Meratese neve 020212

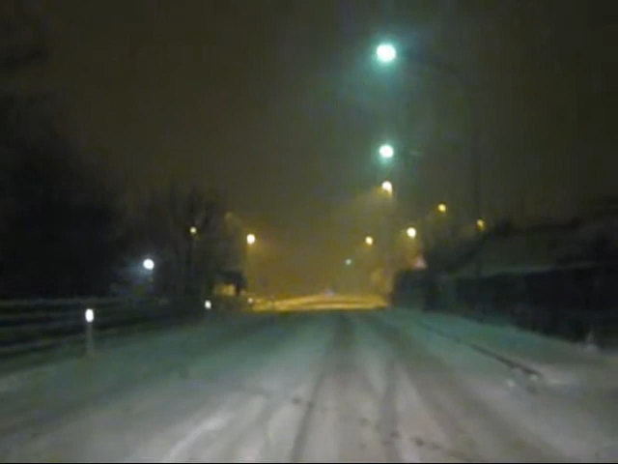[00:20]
Ci troviamo in via Cerri, stiamo proseguendo dall'ospedale verso il via Le Verdi. Come si vede sta continuando a nevicare, le strade sono comunque imbiancate, ci sono pochi veicoli in circolazione, ci troviamo ora su via Fratelli Cernuschi,
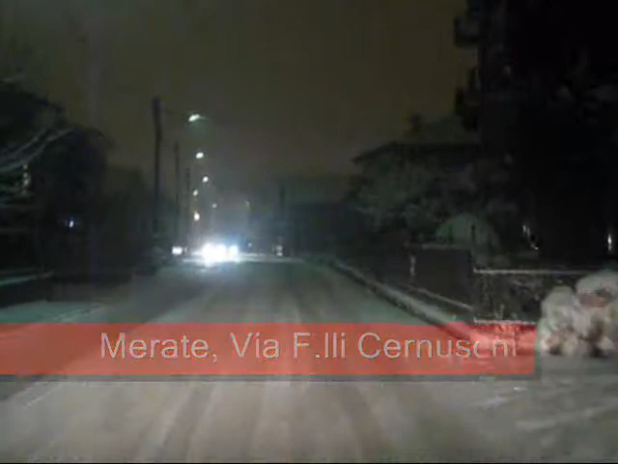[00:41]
anche qui le strade sono tutte imbiancate, si procede, diverse le macchine in circolazione che comunque viaggiano a Passo Duomo. I marciapiedi sono ingombri di neve, quindi i pedoni sono costretti a camminare sulla carreggiata.
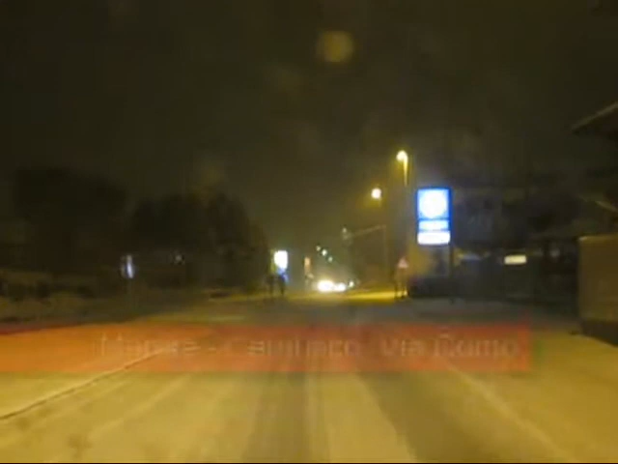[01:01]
Eccoci su via Como, stiamo percorrendo gli ultimi metri in territorio comunale di Merate.
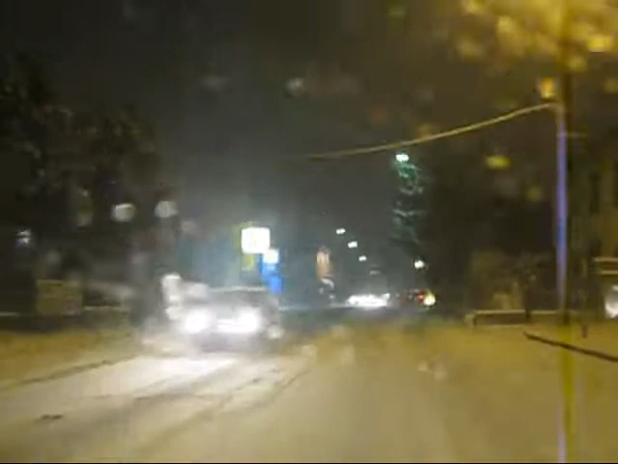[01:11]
Ora verifichiamo la situazione a Cernusco, comunque pare che le grandi arterie siano percorribili per il momento, pur con un traffico che marcia molto lentamente, non si riscontrano al momento problemi di nessuna natura.
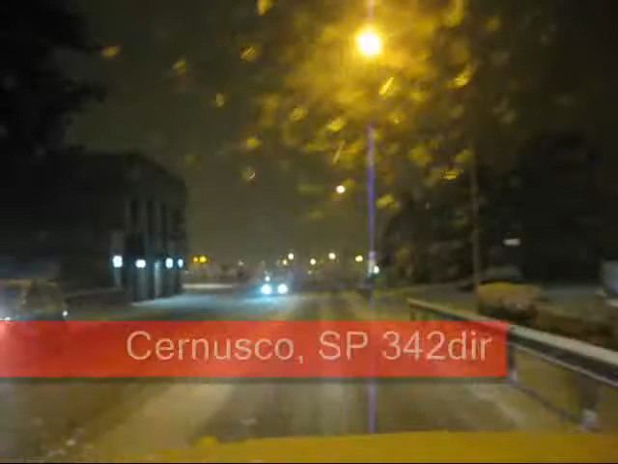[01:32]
Eccoci ora sulla 342 DIR, località Cernusco, diretti verso Lomagna. Anche qui si procede bene, poche le autovetture in transito per il momento. Ora proviamo ad adentrarci nei paesi per verificare com'è la situazione. Eccoci a Osnago dove incrociamo un trattore con lo spargissale sul retro.
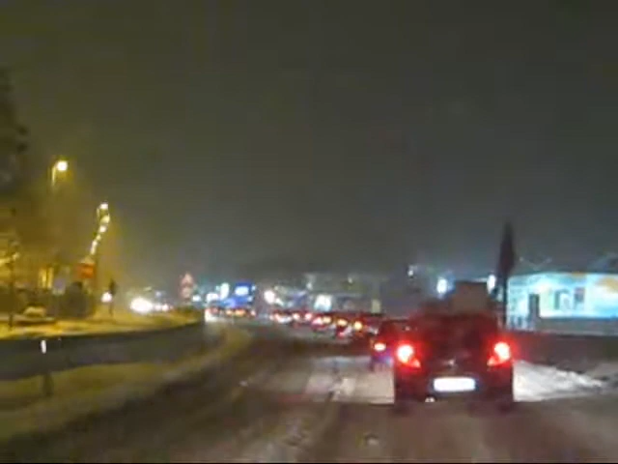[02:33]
come è possibile vedere c'è molto movimento sulla strada, sono molti gli autoveicoli incolonnati nonostante l'orario, sono le 9. Questo fa ritenere che siano pendolari e comunque lavoratori che di ritorno da Milano o dalle zone linistrofe hanno trovato traffico e difficoltà a proseguire e ora si stanno facendo rientro a casa dopo diverse ore di viaggio.
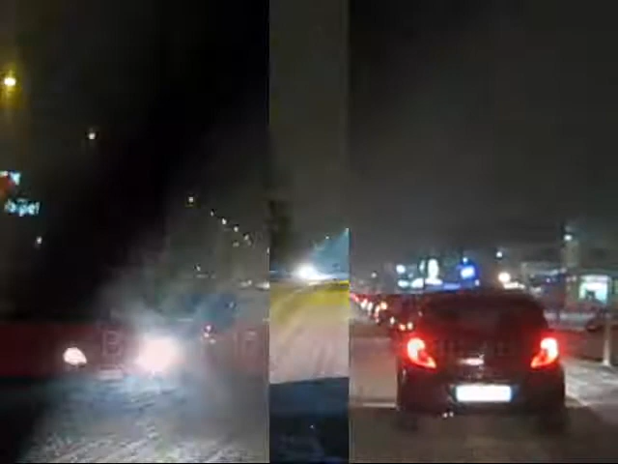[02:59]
Ci troviamo ora a Borgarolo, stiamo percorrendo la via 25 Aprile diretti verso Merate. Anche qui non troviamo praticamente nessuno in strada, la carreggiata pare abbastanza pulita, i marciapiedi e le piste ciclabili sono quelle che al momento sono ingombri comunque di neve.